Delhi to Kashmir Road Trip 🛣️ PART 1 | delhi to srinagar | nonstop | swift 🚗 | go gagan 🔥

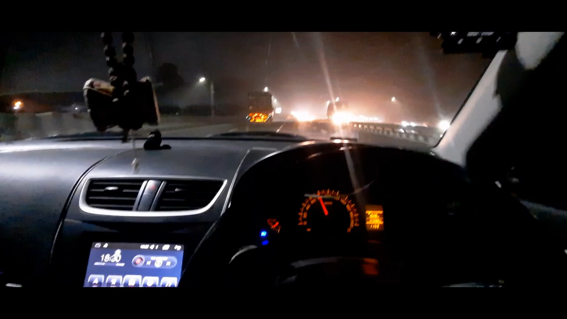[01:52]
जी अब निकल गए हम खाना वाना खा लिया हमने खाया गुल्षण डाबा पर खाना बढ़िया मजा आया और अभी हमारी डेस्टिनेशन है यहां से
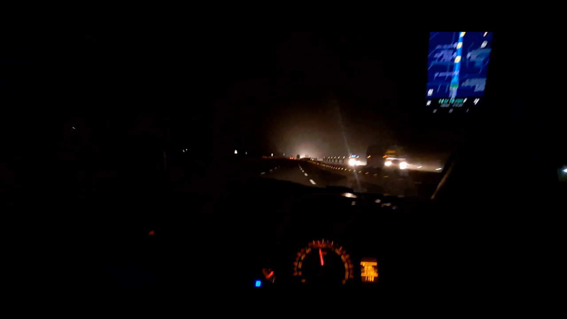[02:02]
743 किलोमेटर 14 गंटे कुछ दिखा रहा है बागी फिर रास्ता में